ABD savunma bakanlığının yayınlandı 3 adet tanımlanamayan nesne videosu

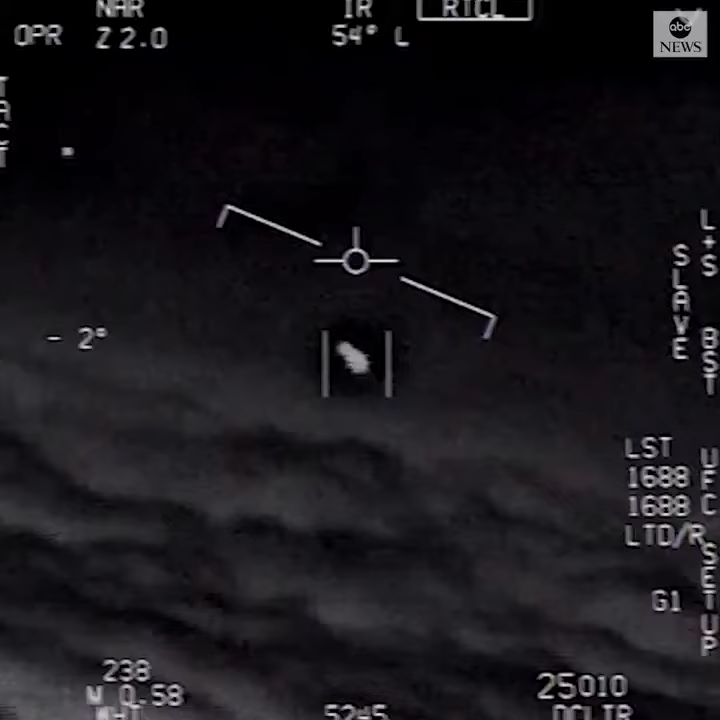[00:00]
There's a whole fleet of them, look on the ASA. My gosh! They're all going against the wind. The wind's a hundred and twenty knots far west. Look at that thing, dude. That's not our LNS though, is it? I do have an LNS, dude. Look at that thing.
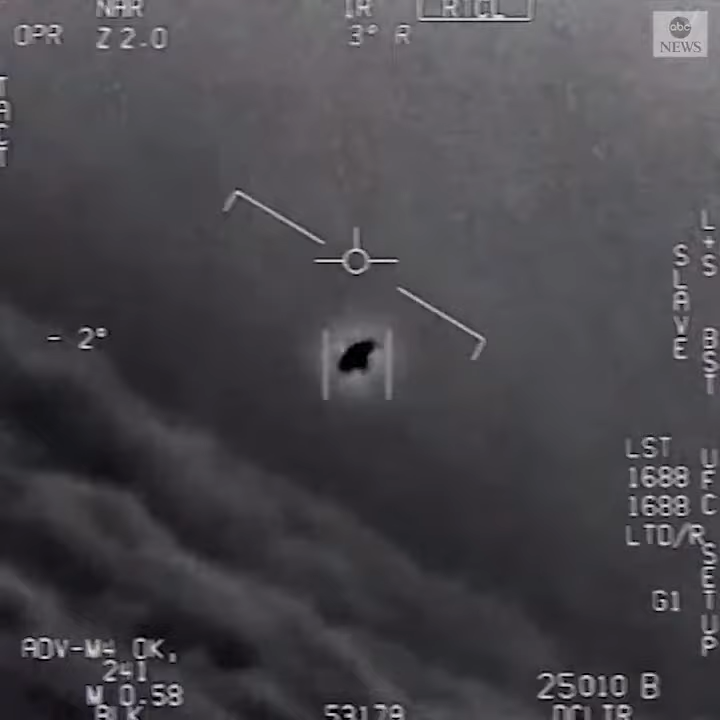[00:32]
It's rotated.
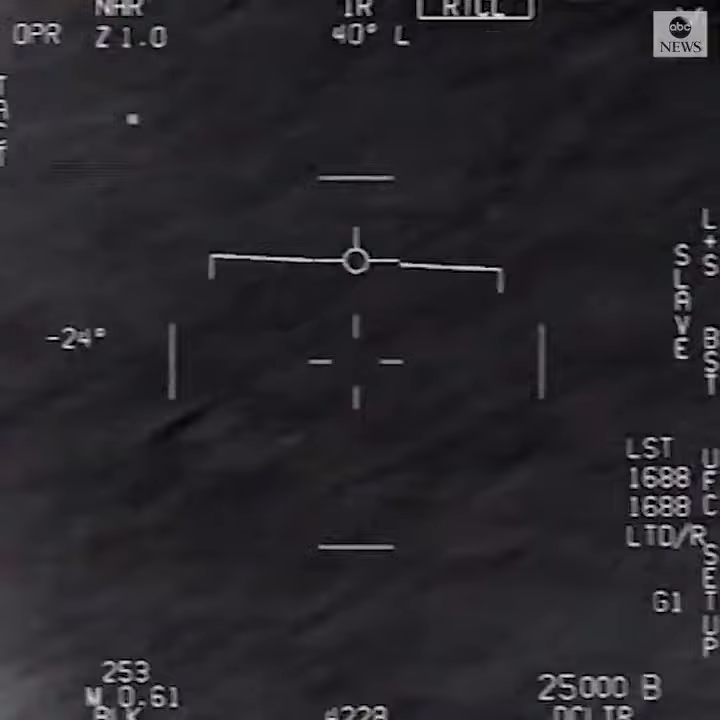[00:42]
Nickel 6-1-10. Roger, Roman. Oh, go ahead! Woohoo! Roger, there's a shooting. Can you box moving target? No, I took an auto track. Oh, okay. Oh my gosh, dude. Wow!
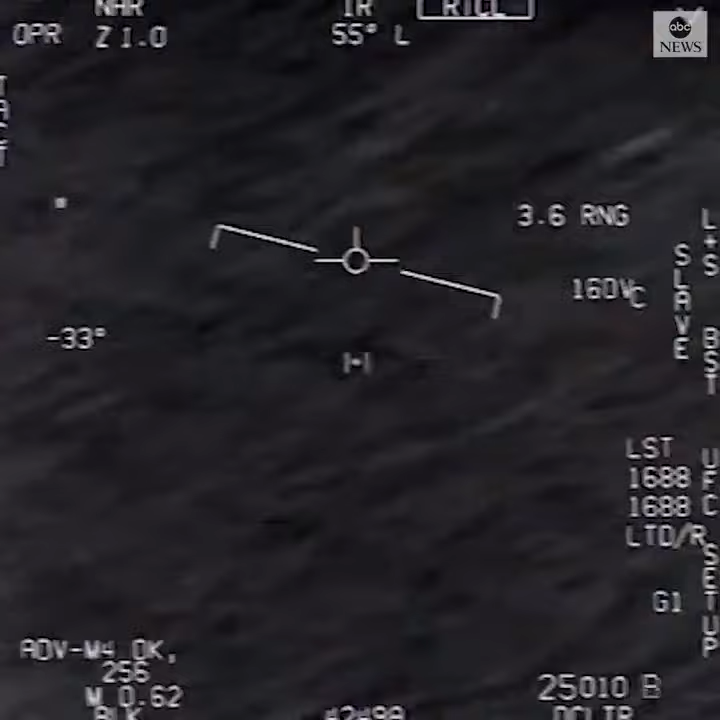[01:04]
Look at that, man! Look at that! Okay! Oh my gosh! Okay!